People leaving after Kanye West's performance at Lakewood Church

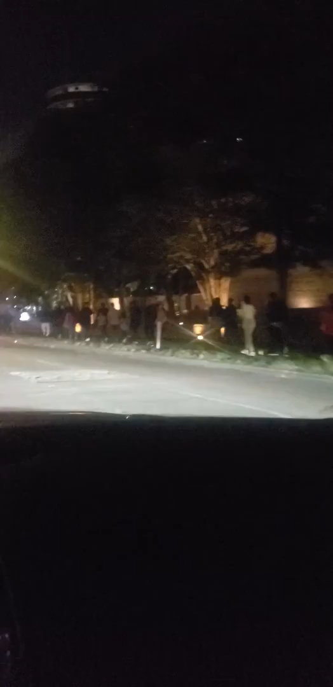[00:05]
so I'm here live by Lakewood Church here in Houston Texas and
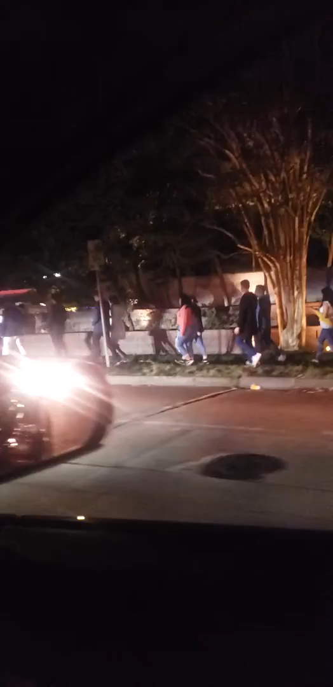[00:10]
as you can see it's just thousands of people everywhere after
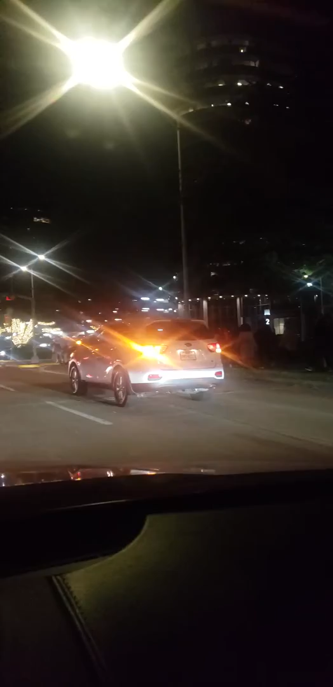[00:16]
Kanye West performed here at Lakewood Church